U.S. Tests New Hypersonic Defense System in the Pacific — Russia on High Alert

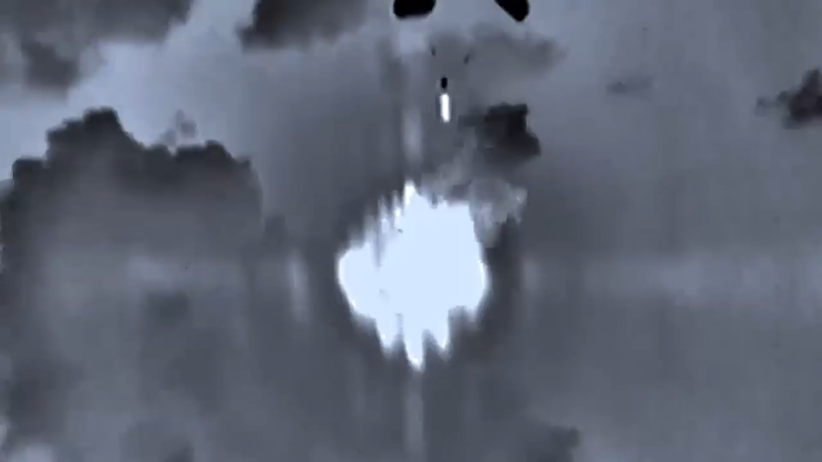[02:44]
It locked onto the actual threat like a bloodhound with a PhD in physics, giving America's interceptors the targeting data they needed to make the kill.